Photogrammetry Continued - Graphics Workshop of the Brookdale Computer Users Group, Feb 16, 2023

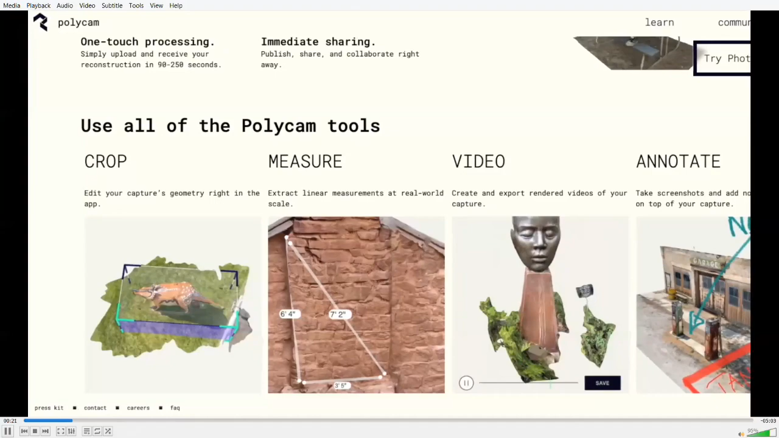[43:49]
Polycam was originally created as a LiDAR scanning app, but since expanded to include a photogrammetry mode that they call photo mode that's compatible with most modern iPhones.
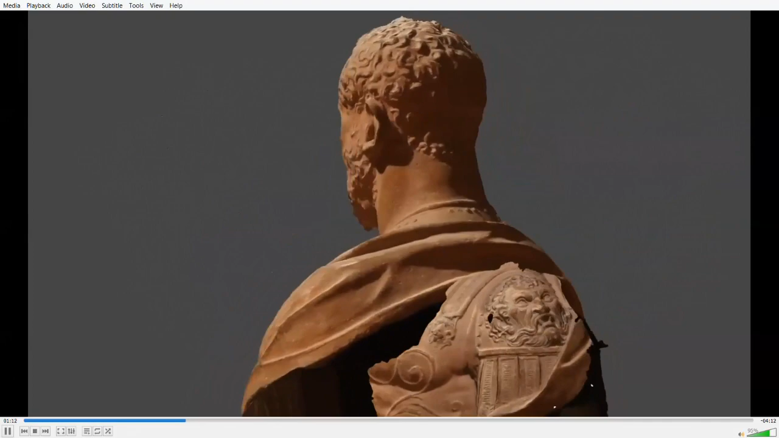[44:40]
It's a more powerful program, but it's more expensive and it has a much steeper learning curve.
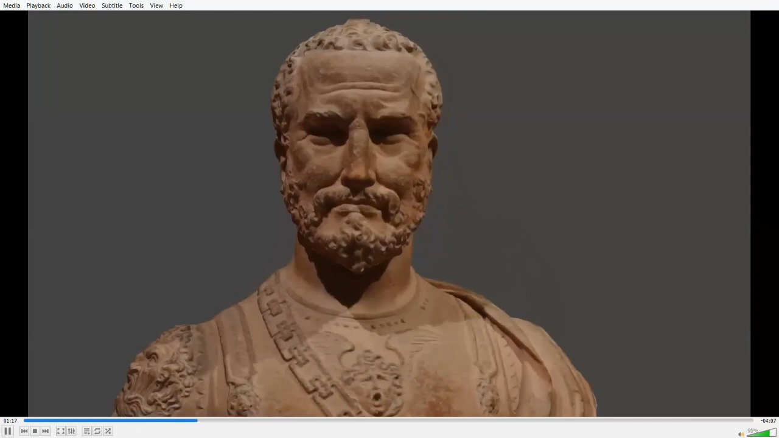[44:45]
So let's get started with Polycam. You don't really need a whole lot of equipment to use Polycam.
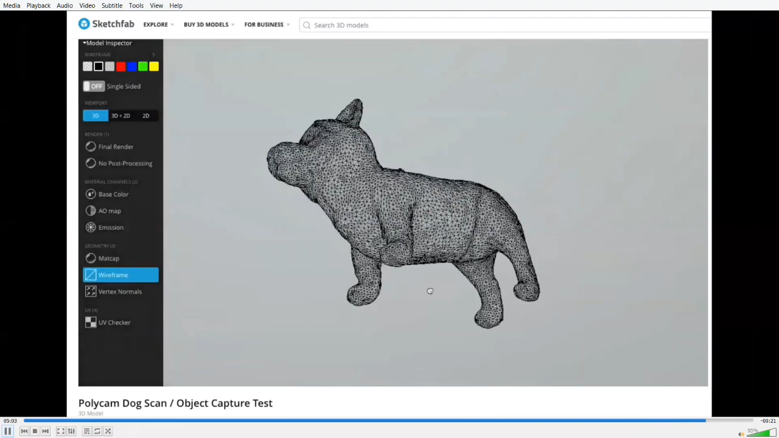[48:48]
It doesn't really have any high concentration or excess density. So overall, Polycam is a great app, and I think it's a great way to carry a scanner around in your pocket and use it to scan things out in the wild.
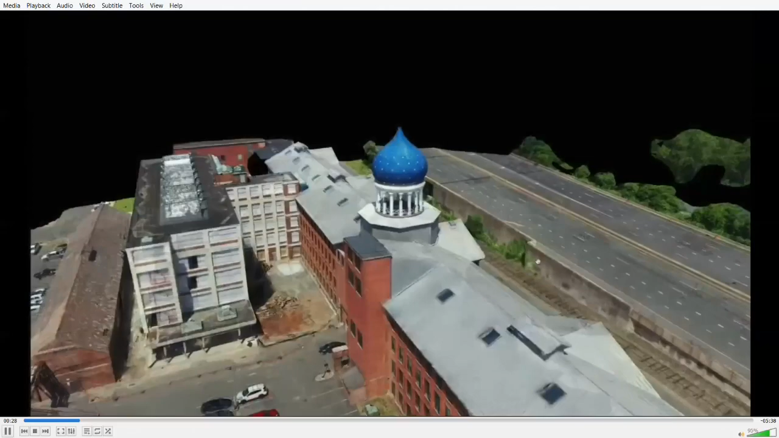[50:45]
In today's video, of course, we're going to talk about 3D scanning and photogrammetry, and we will try to demystify some of its
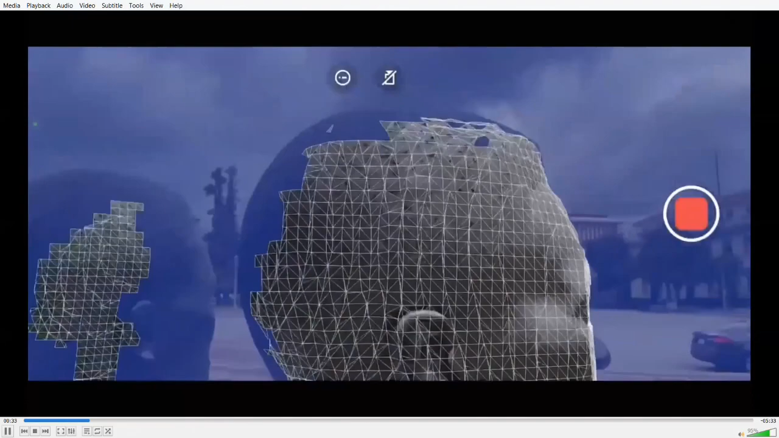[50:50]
concepts and see some methods that you can use to capture your environment using only your smartphone.
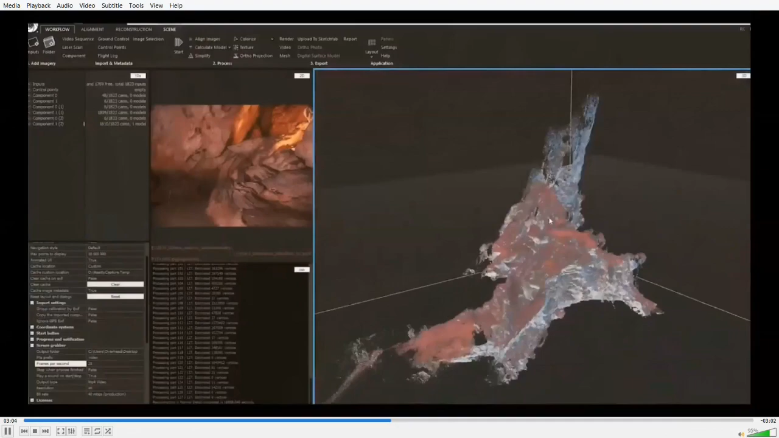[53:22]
The main advantage of photogrammetry 3D scanning is the ease of use and accessibility, and also the ability to pick up color data and texture data.
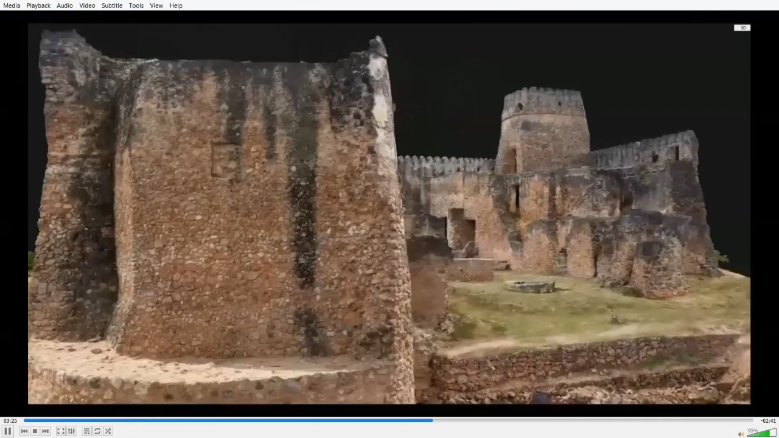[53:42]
Conversely, the quality of the result will depend heavily on the resolution of the input images,
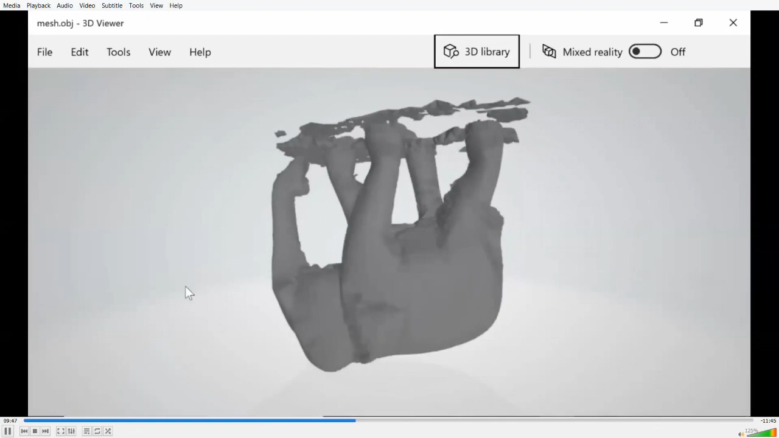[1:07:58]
And here we are, we have the elephant still upside down, and there's a bit of an extra data, a few extra polygons and things around the top.
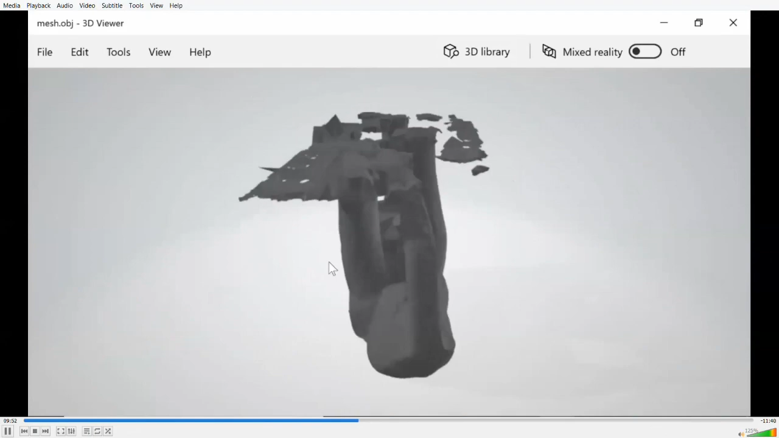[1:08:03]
But we can sort this out. We can actually remove these extra polygons and things fairly easily, as I'll show you in the next segment of the video.
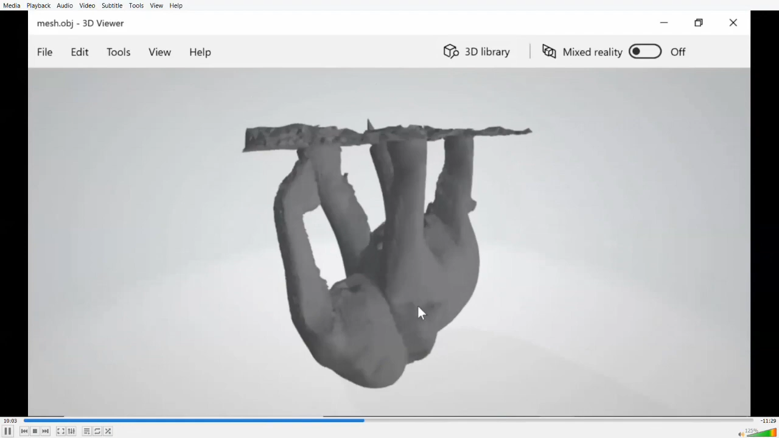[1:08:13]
But just before we do that, it's worth pointing out that here in this video, all I'm going to be looking at is the geometry created by Meshroom, the actual object we're looking at on the screen here without any color on it.
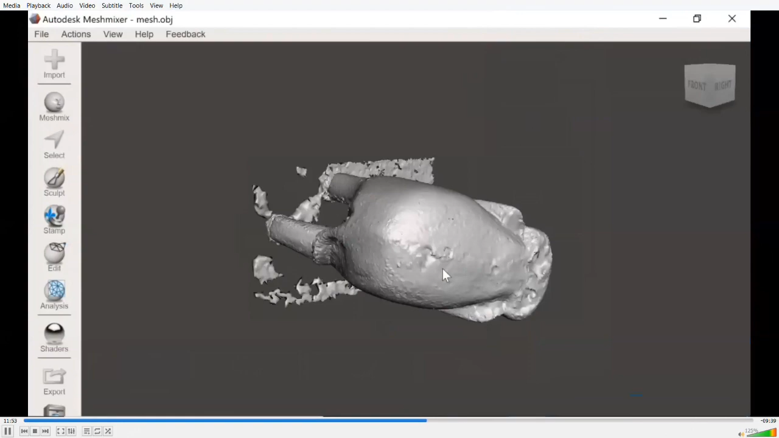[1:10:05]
And here we can either move around using the mouse in the normal sort of way, or we can use this little cube at the top to move things around as well.
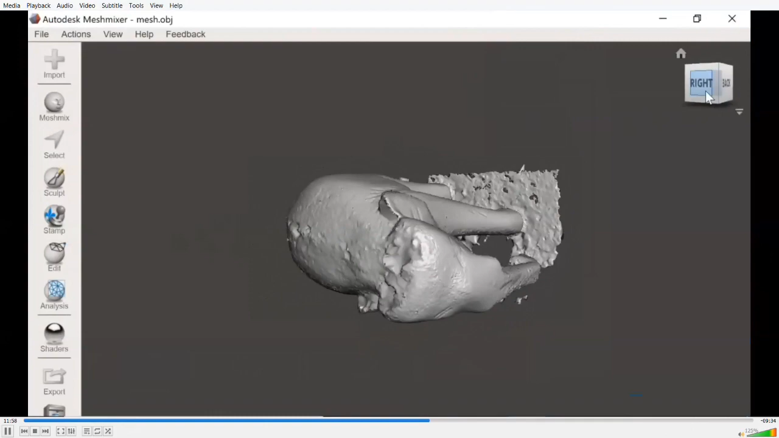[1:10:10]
And as you can see, the elephant's come out pretty well.
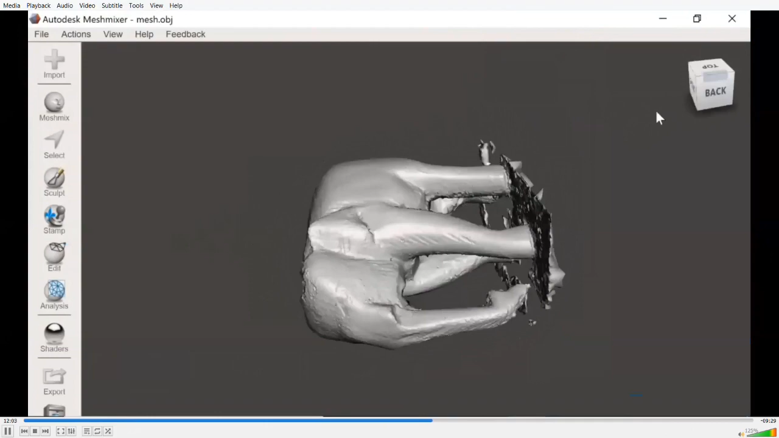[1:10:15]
There were a few problems on the top of the object and under the belly, because inevitably the photographs don't show that bit of detail so well,
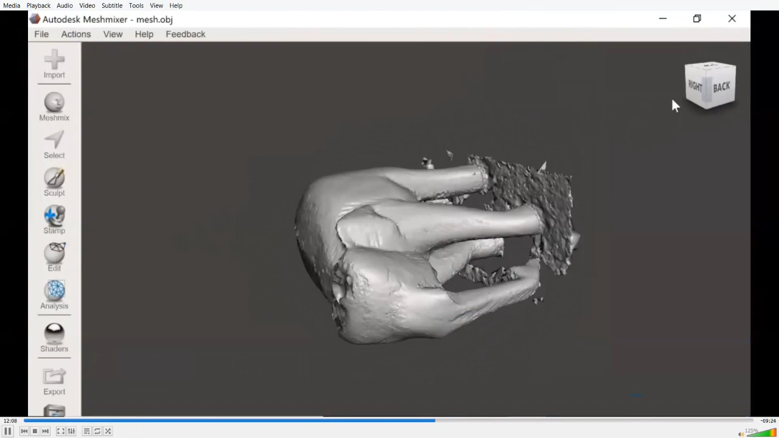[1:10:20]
but certainly things need to be sorted out a bit, because for a start, the elephant's on its side.
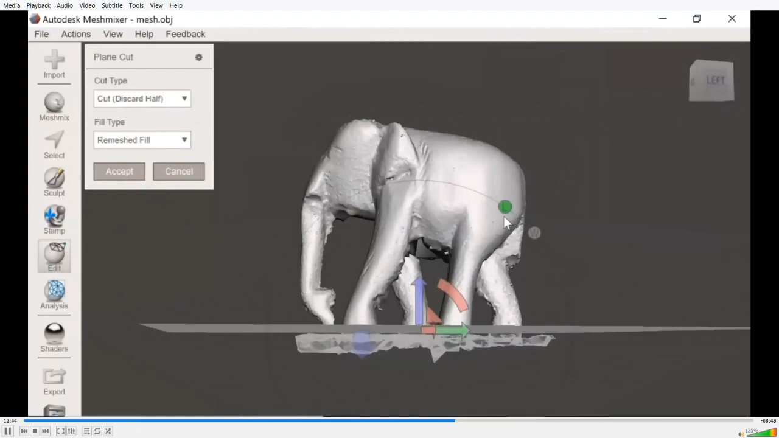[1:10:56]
Again, that looks about okay, and we'll accept that.
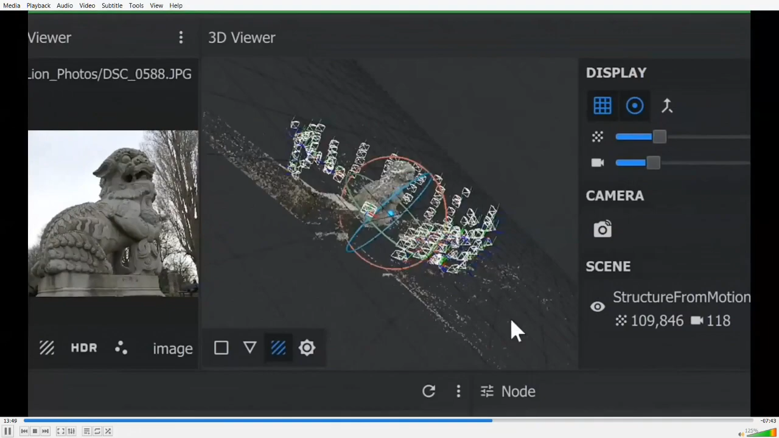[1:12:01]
We've got the lion in the middle, but also lots of other things. We've got bits of wall here, all types of stuff. And if we zoom in on the lion like that, you can see it is sitting there.
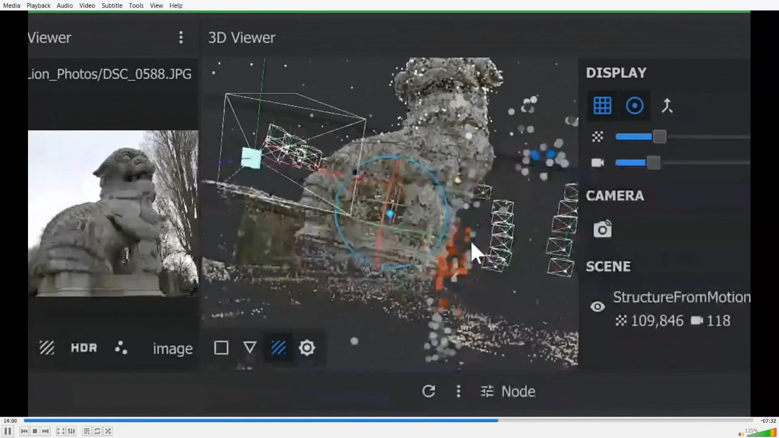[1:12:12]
Let's just take the camera size down so we can see it a bit more clearly.
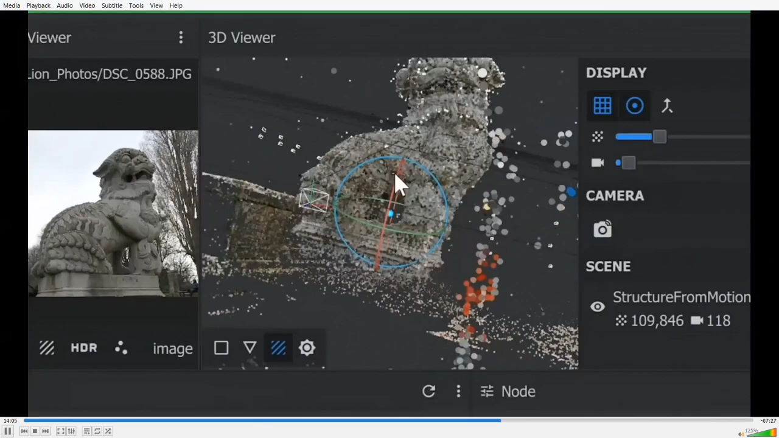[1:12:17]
We have actually got our final object sitting there. And if we go across to the Meshroom cache
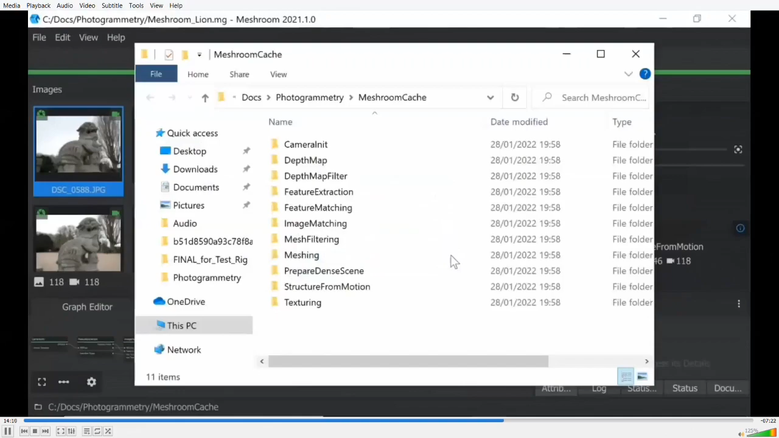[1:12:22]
and we go into meshing and we open up the folder it's created for this project
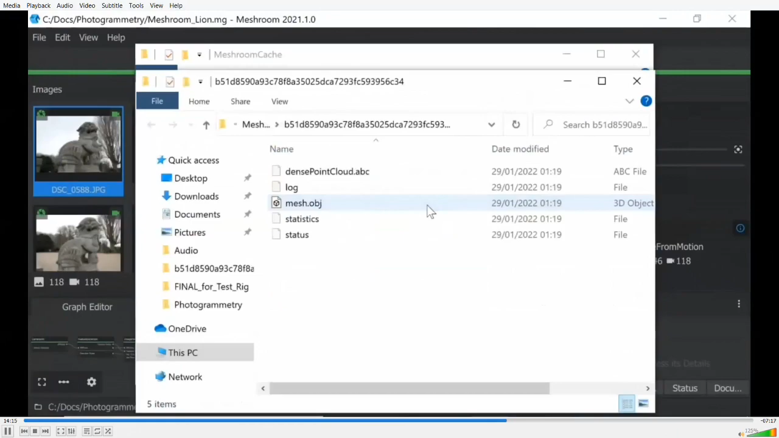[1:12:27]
and also the object called mesh OBJ like that, here we have the data we've got to work with.
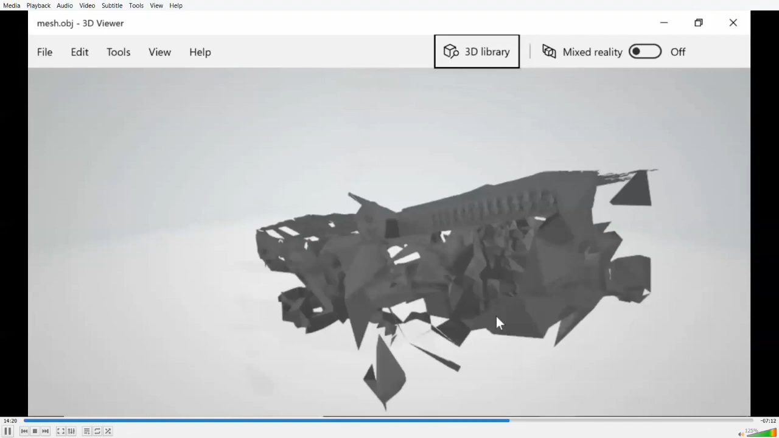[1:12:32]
And the first time I saw this, I went, oh dear, that's a bit of a mess.
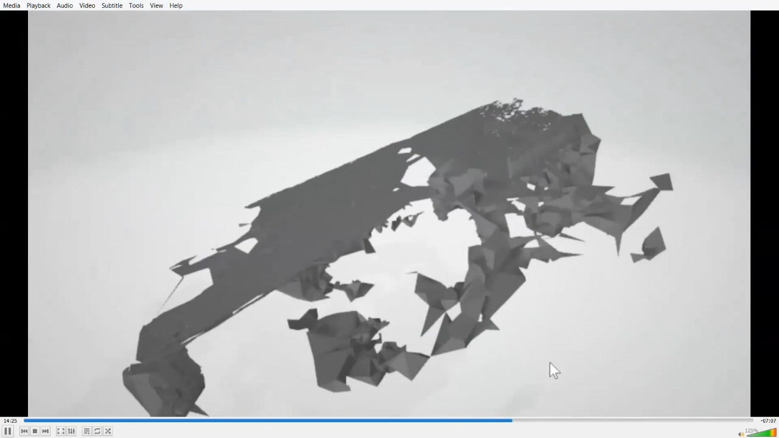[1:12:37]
But do not fear, the lion is sitting in the middle of all this.
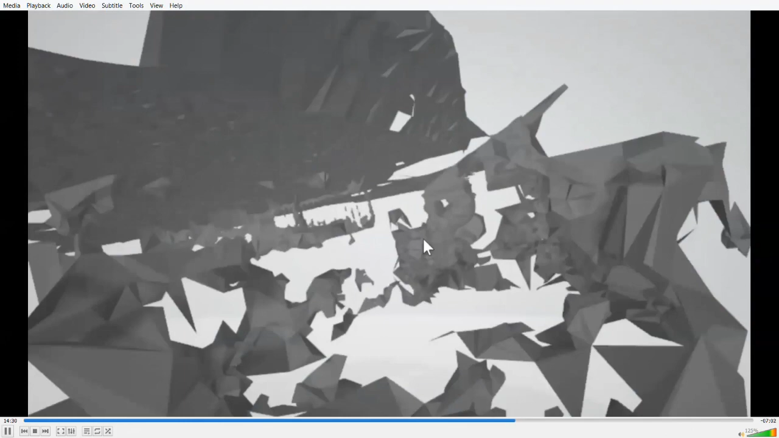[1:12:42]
If we zoom in, there it is. And the problem we've had here is one that you often have with photogrammetry if you're photographing an object outside, because you get lots of data around the object, but isn't the object you want.
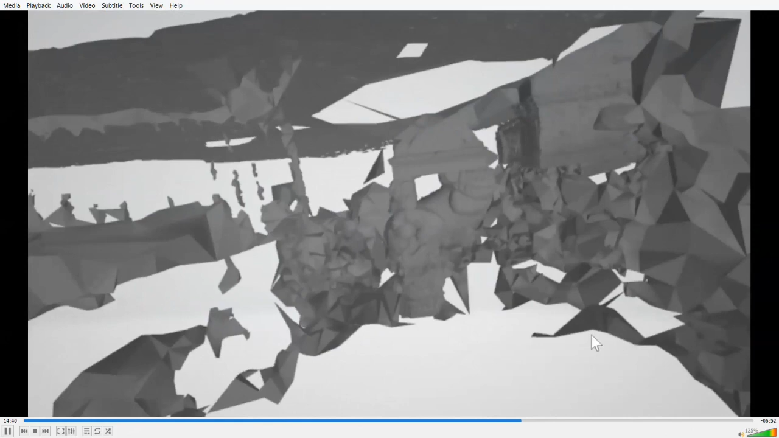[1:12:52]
But let's try and get the lion a bit closer to us on the screen. There we are.
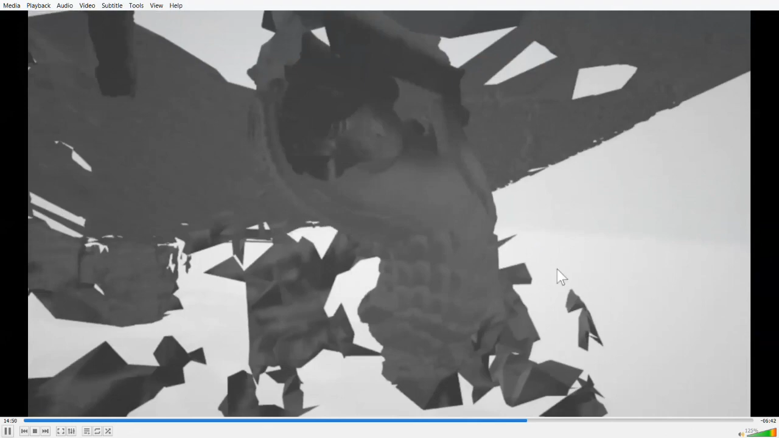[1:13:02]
And as you can see, what we do have of the lion is nice and detailed. We're a bit close there. It's not bad, is it? The actual model looks pretty good.
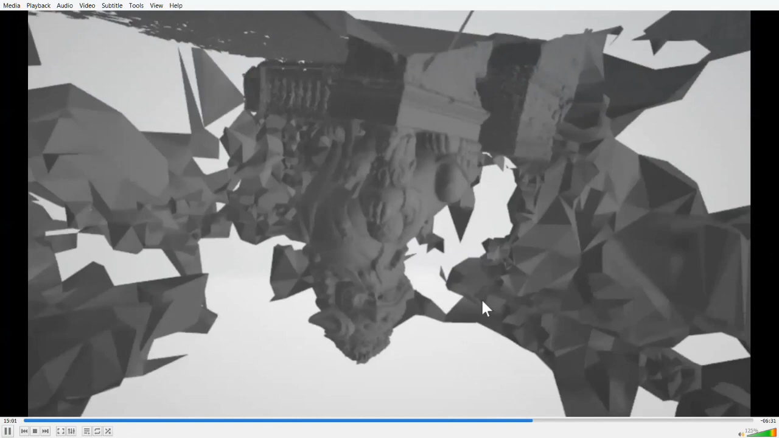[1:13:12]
So what I now need to do is to take this into Mesh Mixer and to clean it up in order to extract the lion from the middle of this spurious data.